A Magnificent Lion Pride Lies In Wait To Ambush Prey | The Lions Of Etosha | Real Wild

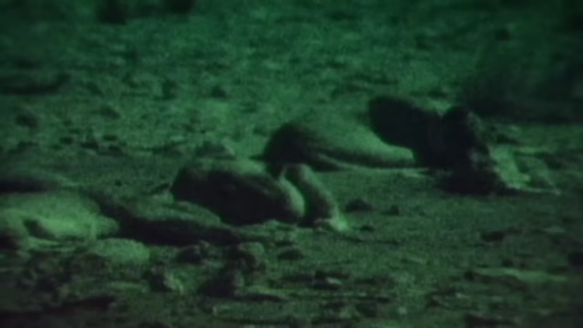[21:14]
A full moon rises over the waterhole where the 19-strong Ombika pride of lions is spending the night.
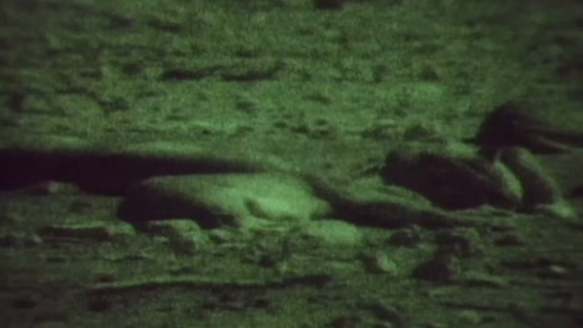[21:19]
Even in bright moonlight, it would be impossible for an observer to see exactly what happens to the pride during the hours of darkness. But the camera is equipped with an image intensifier. This seizes upon and brightens the merest glimmer of light.
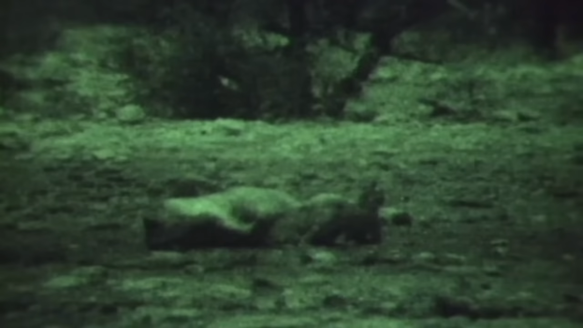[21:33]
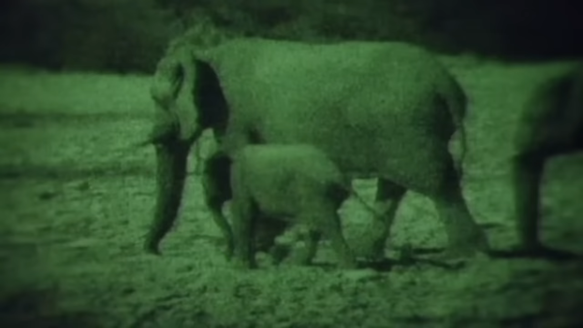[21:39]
The arrival of some elephants makes a lioness uneasy for her cubs.
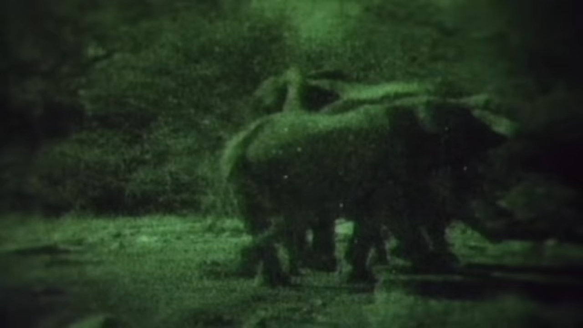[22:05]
Just as in daylight, it's the lions who move out of the elephants' way.
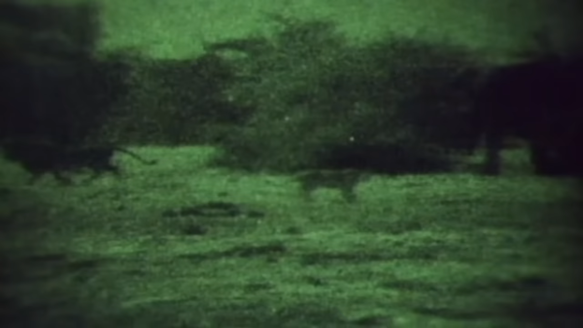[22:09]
As so often, it's the young elephants who throw their weight about as if trying their strength.
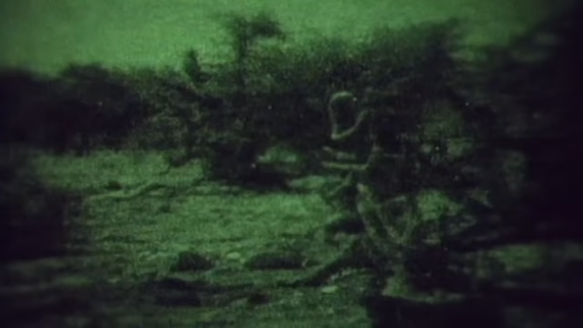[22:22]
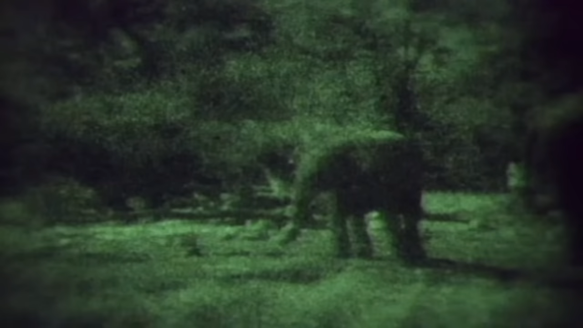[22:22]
Some more adults with young arrive.
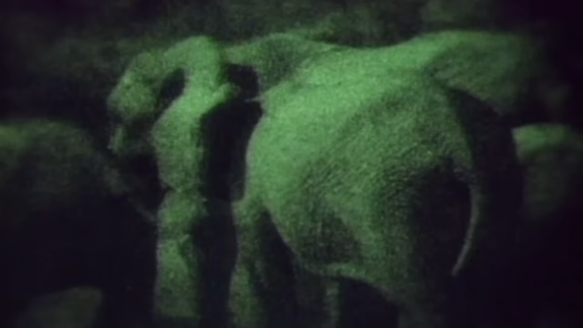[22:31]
Etosha is one of the very few places left in Africa where black rhinos live.
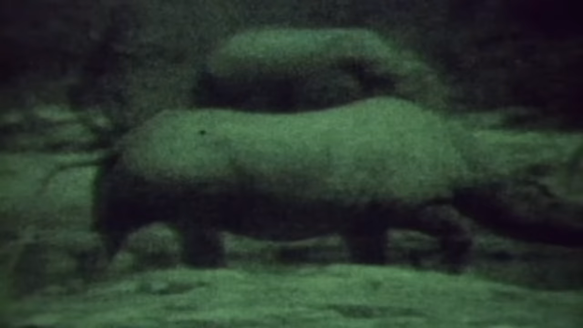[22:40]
During the daytime, they're secretive and seldom seen. At night, they come to drink.
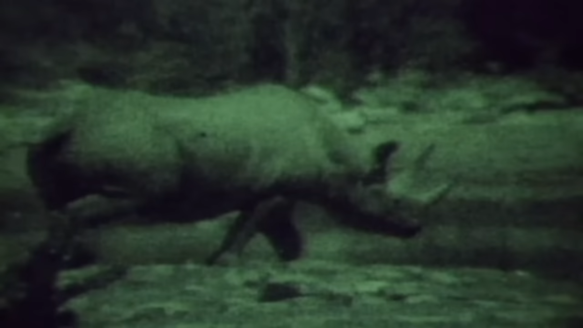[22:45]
They're not too keen on sharing the waterhole with lions either. Even a big male like Black Mane begins to feel uncomfortable.
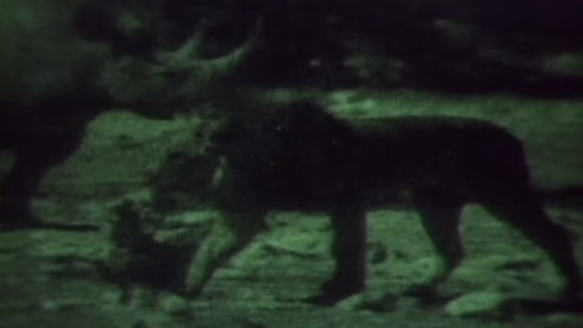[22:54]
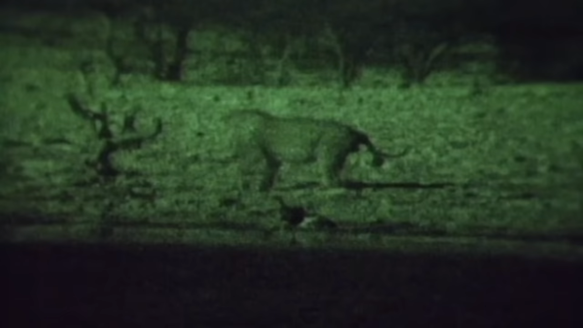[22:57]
A threat from a quite young rhino, and he's off.
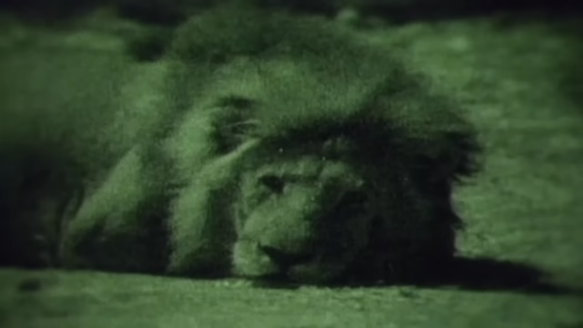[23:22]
An uneasy truce follows, both sides keeping their distance.